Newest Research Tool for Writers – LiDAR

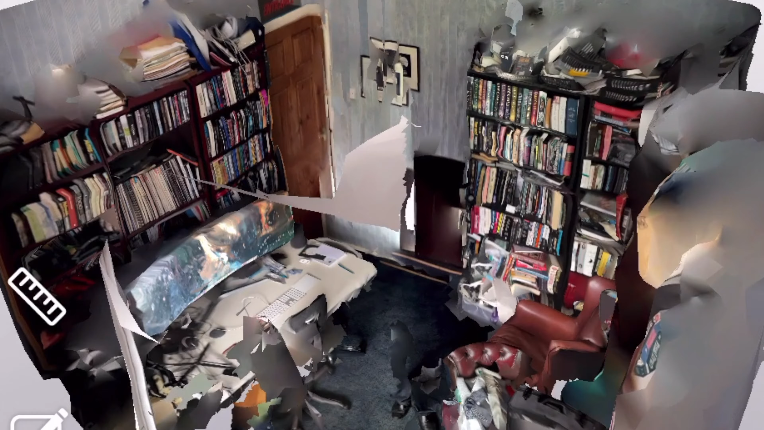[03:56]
That is a complete 3D scan of my office.
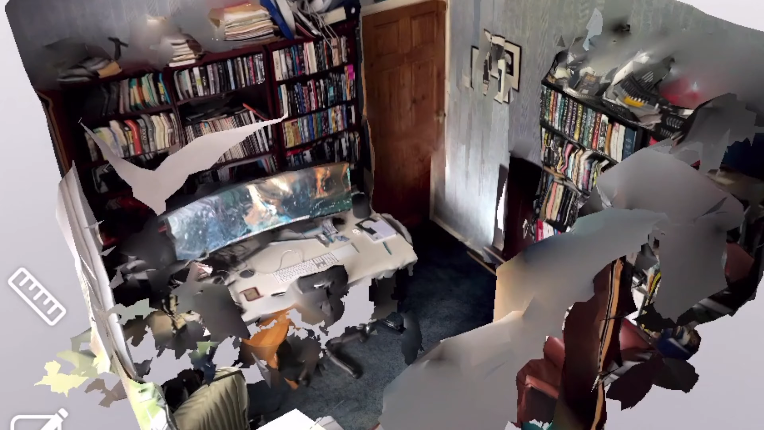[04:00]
Um, with this one, I can't move in close enough to see the individual books. And also, you see these patches around.